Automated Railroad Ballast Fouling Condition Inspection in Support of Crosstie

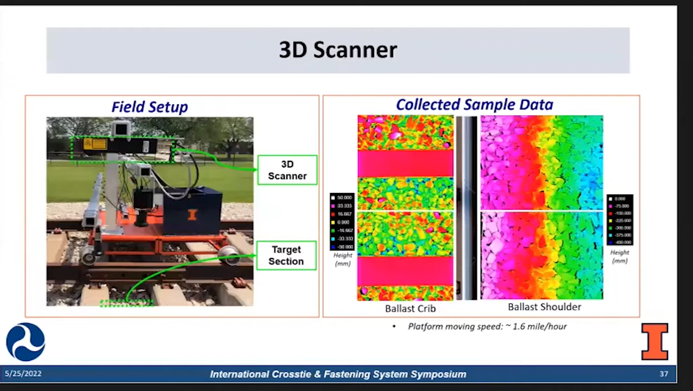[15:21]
height map of the like the cross ties and also the ballast. And on the right hand side, we can clear gets the slope information of the shoulder. So that's kind of the development of the vehicle.